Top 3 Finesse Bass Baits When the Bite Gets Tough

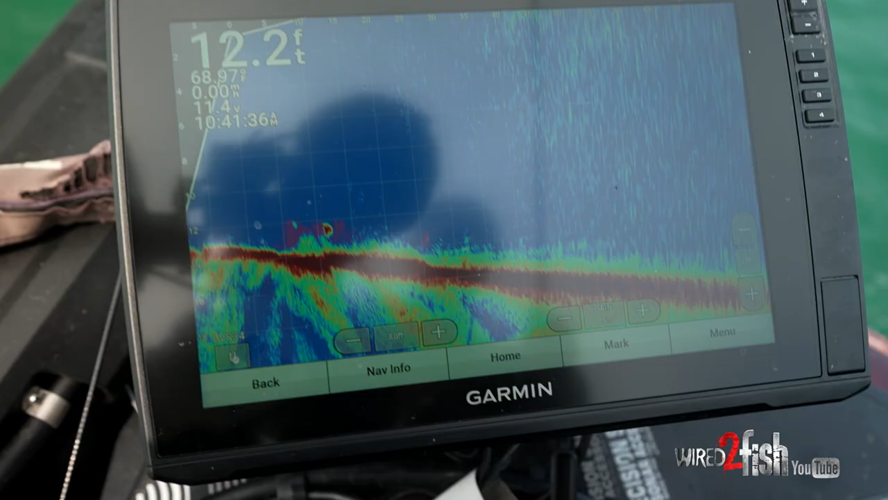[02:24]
On screen: depth 12.2 ft
then with that pan optics I'm just going to see where that is you can see some
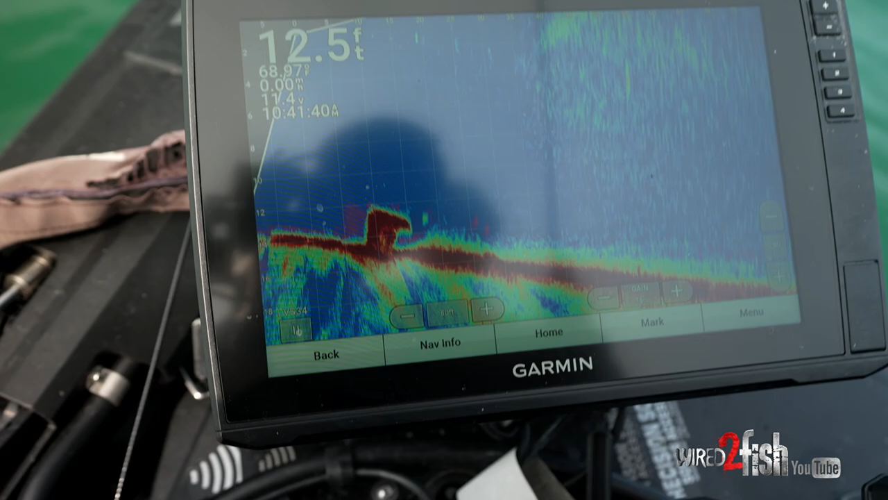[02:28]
On screen: depth 12.5 ft
fish popping up on the screen I'm going to lob it over there and give it slack when it's falling so that way it has a nice straight fall and then I'm going to let it get